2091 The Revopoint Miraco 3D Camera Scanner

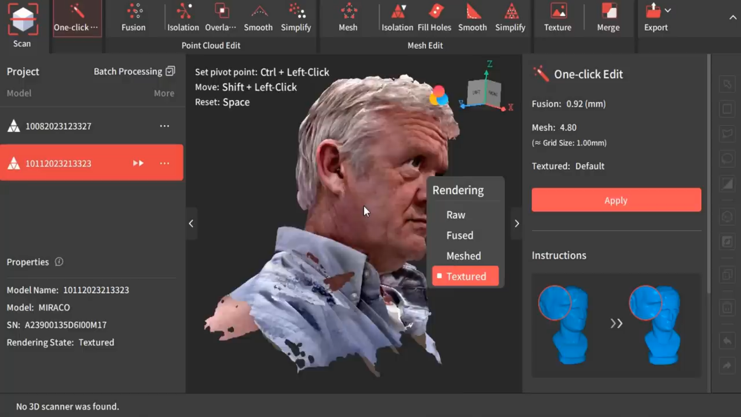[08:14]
scan it's amazing if we zoom down on it then you can see every hair.